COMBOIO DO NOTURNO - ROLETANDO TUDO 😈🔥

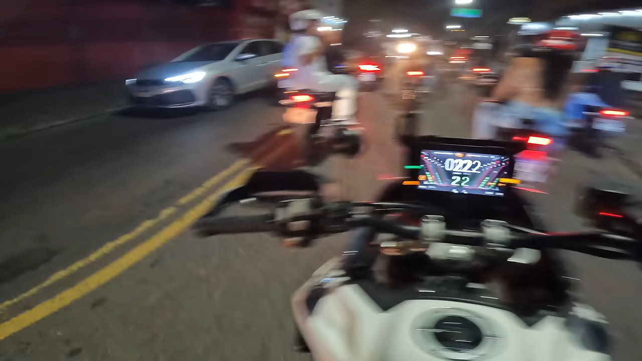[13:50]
Era garão. Isso que é vida, rapaz.
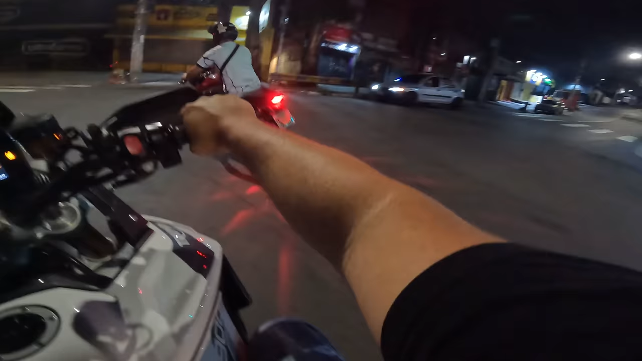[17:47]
Olha isso, mano. Aí, tem que respeitar, filho. Papo reto. A quebrada dos pimentas, cara. Ainda estamos vivos ainda, porra. Olha. Mandou. Boa parada, moleque.
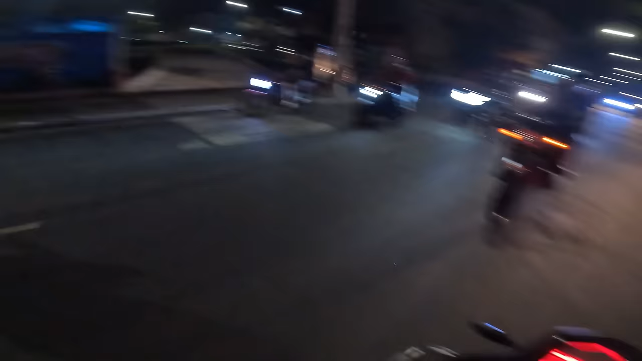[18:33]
Ó o bondão aí, ó. Tá vendo aqui, ó? Que todo geral respeito, filho.
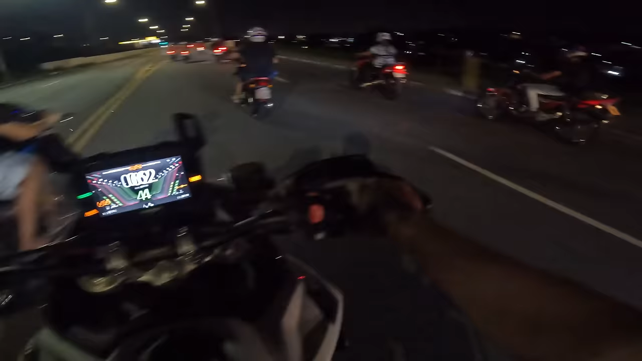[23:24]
O cara vai pegar a Avenidona, pode ir pra rodovia.
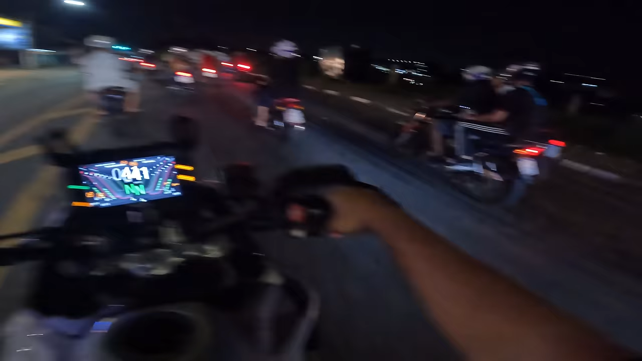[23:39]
T9 tá aqui. Pra onde é que esses caras vão ir, meu Deus do céu? Tô junto. Passou da pedra ali, rapaziada. Olha os moleque em choque que já pode parar de comando.
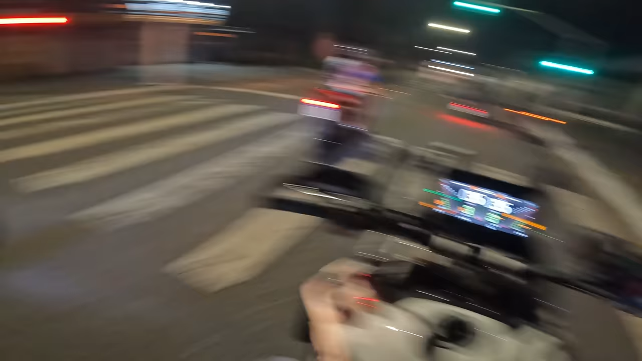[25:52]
Na frente os caras vai mandando, mandando, hein? Eita, vamos de lado lá, ó, de lado lá na frente. Nossa! Nossa, mandou muito! Mais respeito, filho.
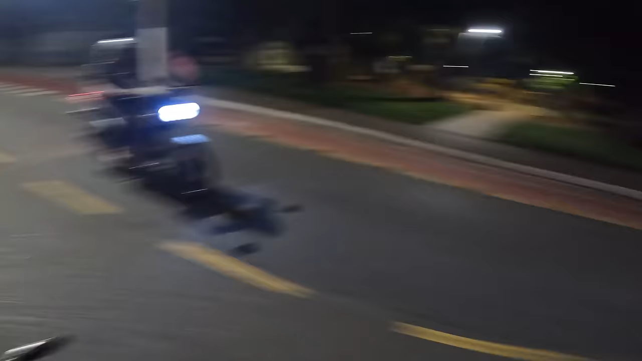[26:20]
Ó o bondão vindo aí atrás, ó. Acabando com o mundo.
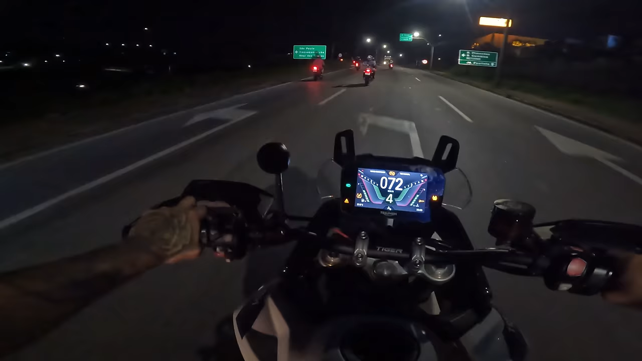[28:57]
Será que o cara vai pegar a rodovia? Tá, poxa, bom tempo, hein? Vocês tá vendo? Tá vindo moto lá embaixo ainda. Tá, poxa. Ó, oh, tô vendo aí mesmo.
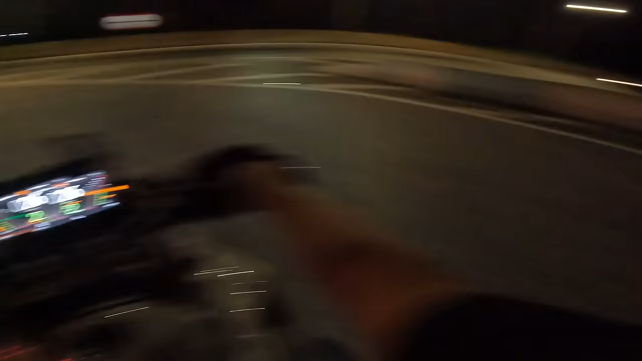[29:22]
Vambora.
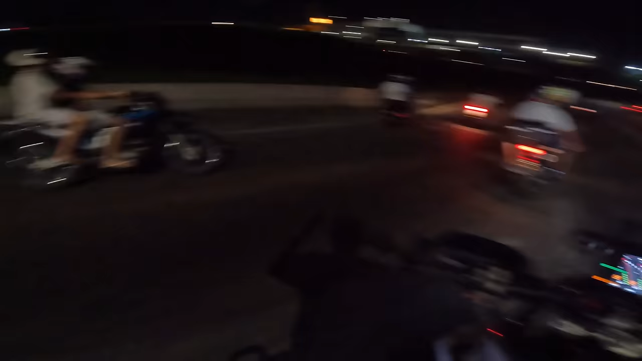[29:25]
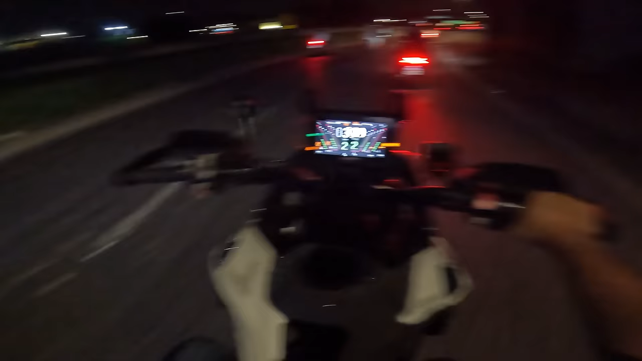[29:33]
Vambora. É louco, moto demais, mano.